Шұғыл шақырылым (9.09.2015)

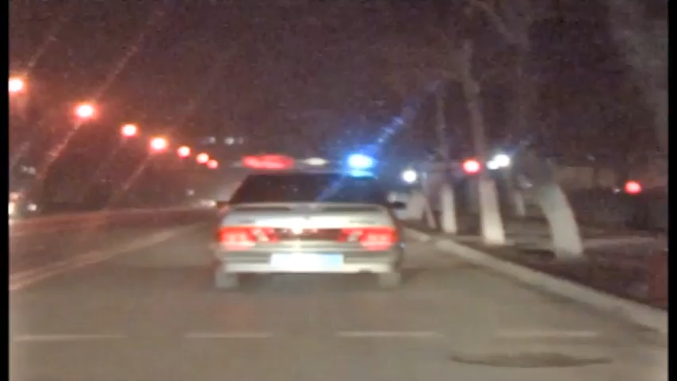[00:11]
Түнгі кезекшілік барысында жол патрулдық полициясының кезекте екипажы Түркестан көшесінің бойында ғаз 21-15 афта көлігінің жүргіңізсін тұқтатпақ болады.